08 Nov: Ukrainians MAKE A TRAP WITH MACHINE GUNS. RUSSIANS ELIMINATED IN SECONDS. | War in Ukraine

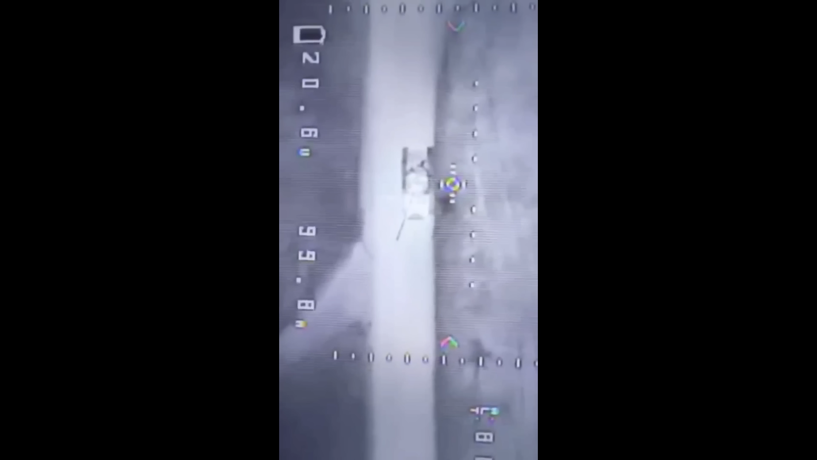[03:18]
one T-72 tank that opened fire at Ukrainian positions in Krenkei.